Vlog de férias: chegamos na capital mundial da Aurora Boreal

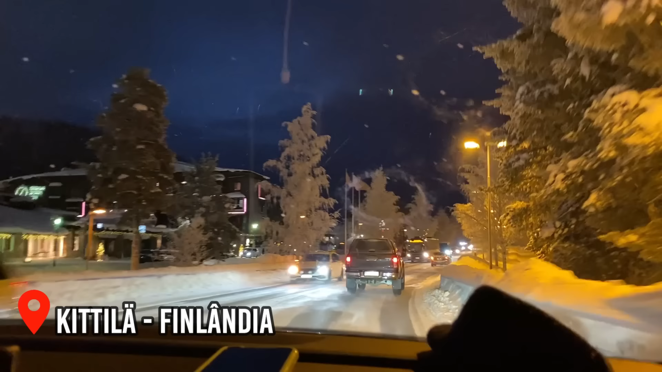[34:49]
Volta. Chama-se Kittilä. Kittilä, né? É isso aí. Só que estamos apenas de passagem. Sim, é.
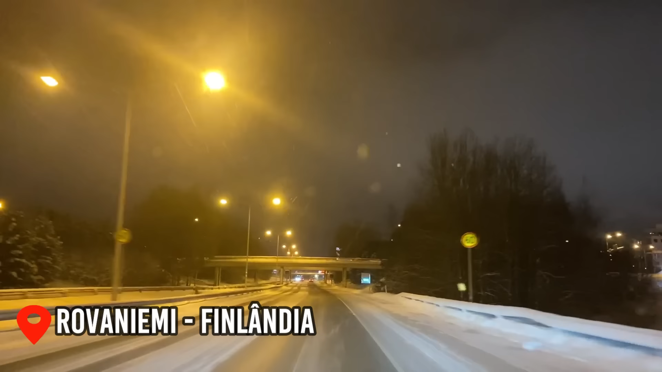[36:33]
Uma nevasca bem fraquinha. Não vamos entrar na cidade agora, a cidade fica para a esquerda, tem uma ponte bem legal, nós vamos entrar depois, né? Vamos direto lá para a nossa hospedagem, são cabanas, né? Fica um pouco mais retirado, dá uns 9 km daqui, depois a gente volta para cá e mostra a cidade inteira.